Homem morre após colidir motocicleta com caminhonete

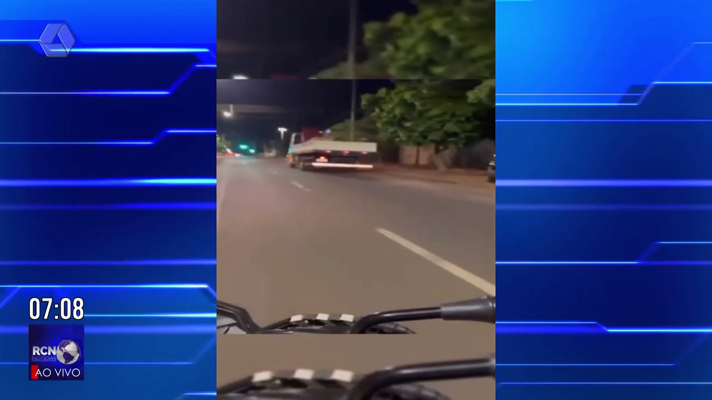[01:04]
acabou atravessando na frente da caminhonete e o condutor não conseguiu frear.